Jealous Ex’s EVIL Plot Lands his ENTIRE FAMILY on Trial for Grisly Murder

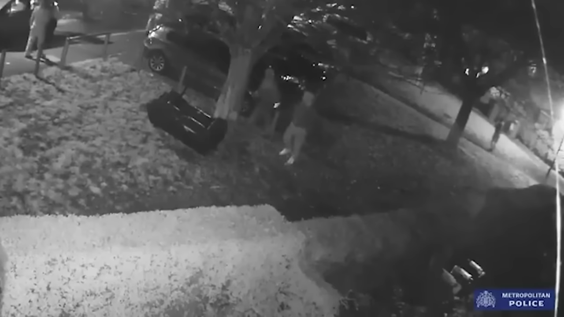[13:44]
On this footage, we see Daniel's phone screen light up at the same time that we know Gemma sent him a text notifying him of their arrival. Just as he gets that message, we then see several people start running in the direction of Gemma's car.